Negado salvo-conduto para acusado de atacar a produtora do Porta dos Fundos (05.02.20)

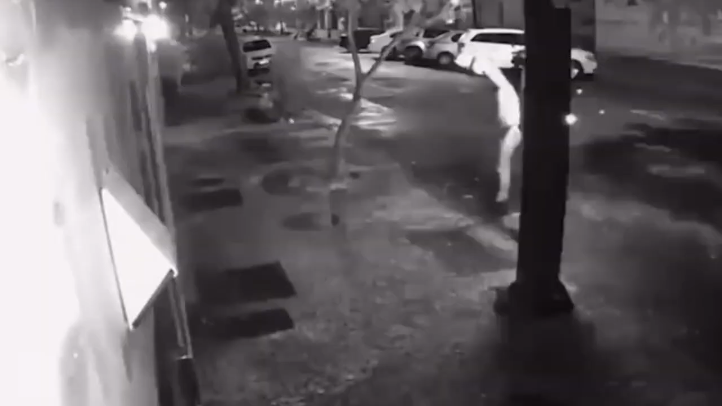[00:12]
Eduardo Fauzi é investigado pela participação no atentado contra a sede do canal Porta dos Fundos no Rio de Janeiro. Ele é acusado pelos supostos crimes de homicídio tentado e explosão.
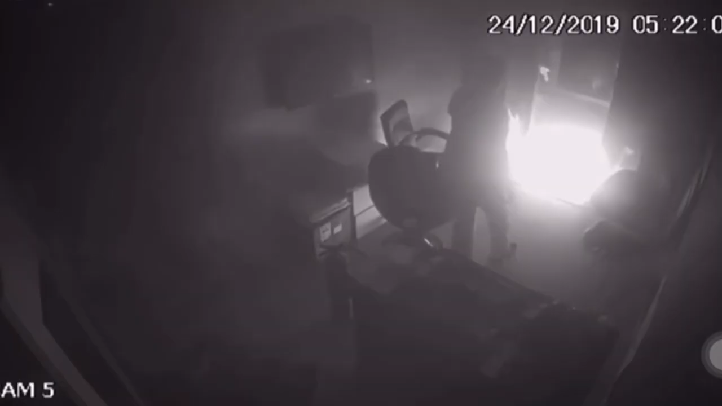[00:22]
O ataque aconteceu na madrugada do dia 24 de dezembro em represália ao especial de Natal da produtora, que insinua Jesus vivendo uma experiência homossexual.